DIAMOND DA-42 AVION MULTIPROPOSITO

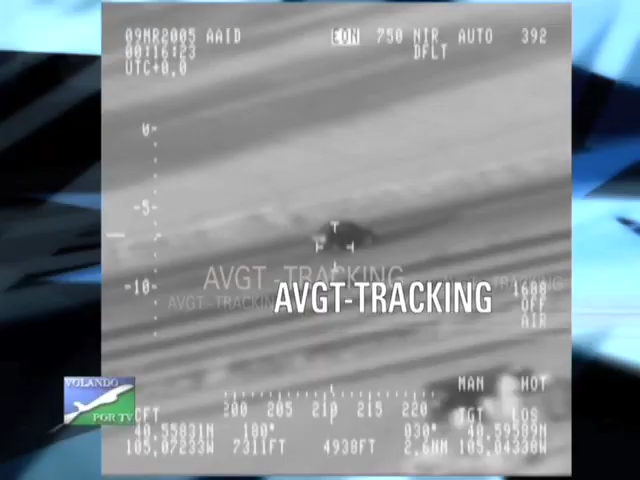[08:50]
Puede ver una persona a 9,5 kilómetros.
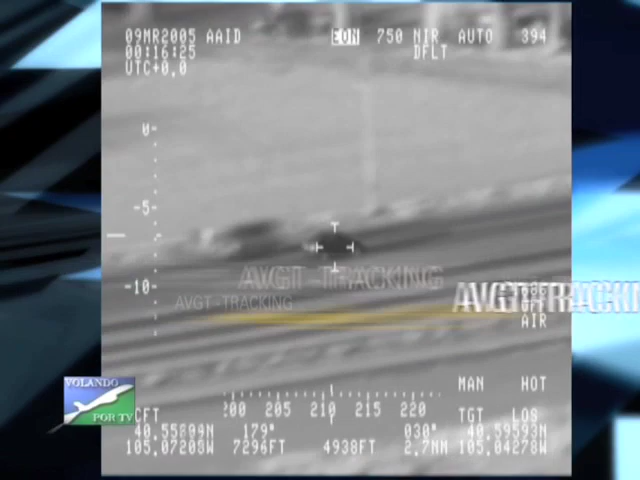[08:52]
La cara de una persona a 9,5 kilómetros. Lo interesante del avión es que está preparado además para que no tenga un reflejo de infrarrojo,